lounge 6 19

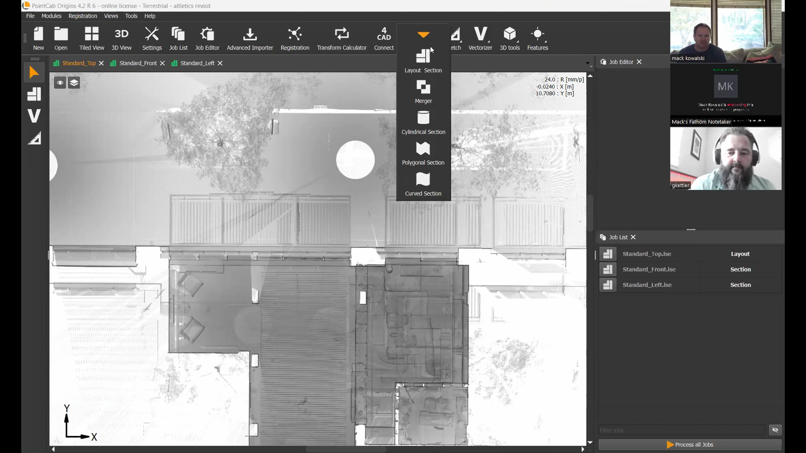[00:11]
That's crazy. Let's see. There we go. I'm sure you're going to do this. I just started playing with it when I got home from lunch. My sister-in-law was like, hey, your weed whacker needs more string. Can you bring some over? And I was like, I just got back from Seattle. I'm not driving over to your house to bring you fucking string for my weed whacker you're borrowing. But. So let's see. Now this isn't the thing. I know you can't see what's in the way, but. Yeah. You can minimize your thumbnail video.
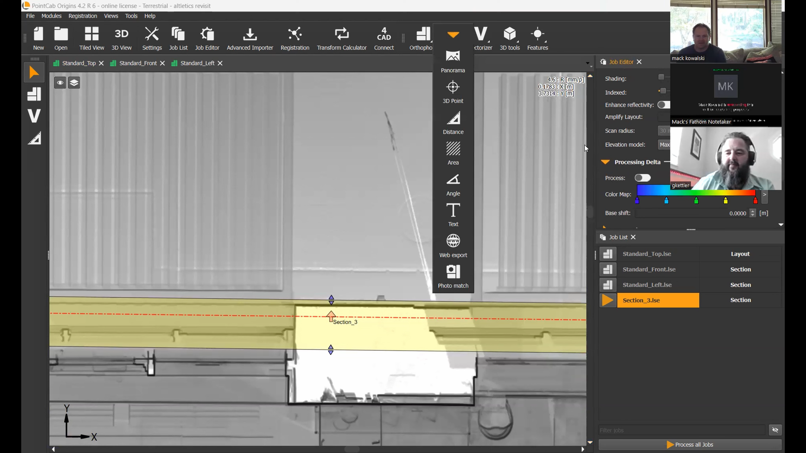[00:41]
Oh, yeah, that's true. Oh, I love it for your processor. Oh my God, dude. There's so many freaking options. Two millimeters storefront, so high reflectivity. And I just started playing with shading.
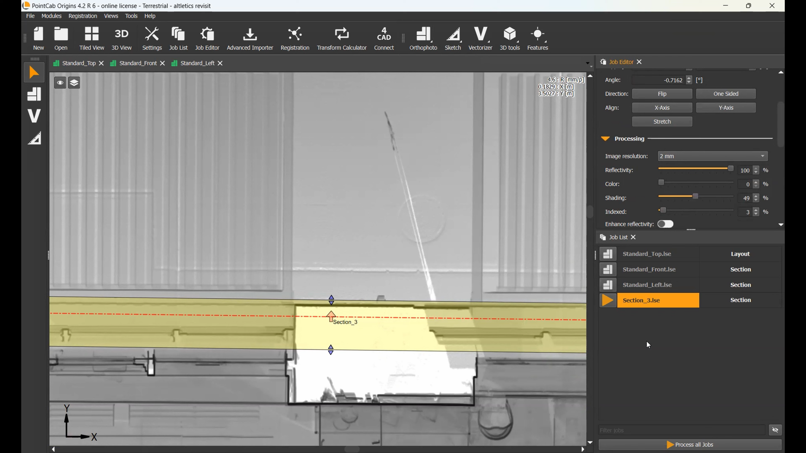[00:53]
I don't know how that's going to turn on this one, but I want. Let's do. That's going to take a second. For some reason, when I explored the E57 of the and this is just the job we did the other day, but it did all of the. Point class SS 404 point clouds, so it did all of them for that athletics job. Oh, I gotcha. But I feel like. I can't believe there's that many scans of that place. No, I think we did 70 the first time and 39 the second time. So I don't know why.